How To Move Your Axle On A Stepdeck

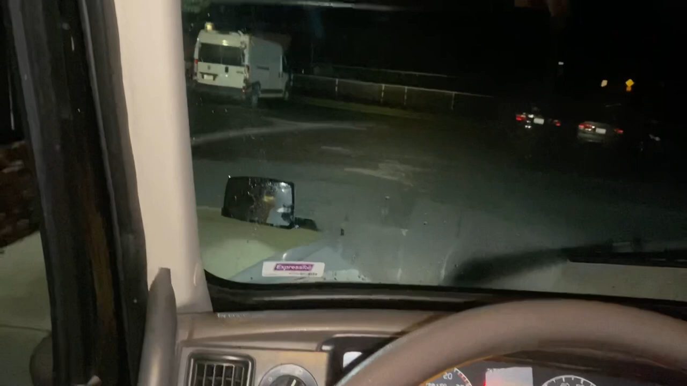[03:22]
and slowly drive forward to move them to spread and back to tandem. Slowly until they stop.